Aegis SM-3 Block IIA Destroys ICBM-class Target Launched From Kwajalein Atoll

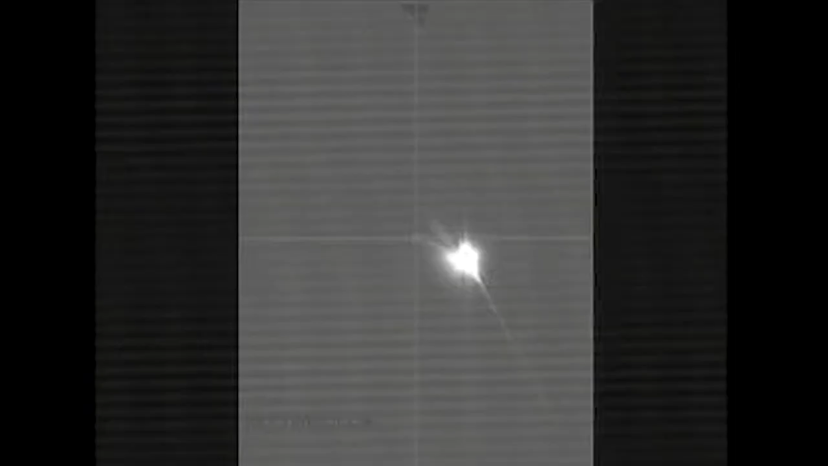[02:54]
the Block IIA's kinetic warhead independently homed in on the target using its onboard long-wave infrared seeker and attitude divert thrusters, making fine-tune adjustments along the way.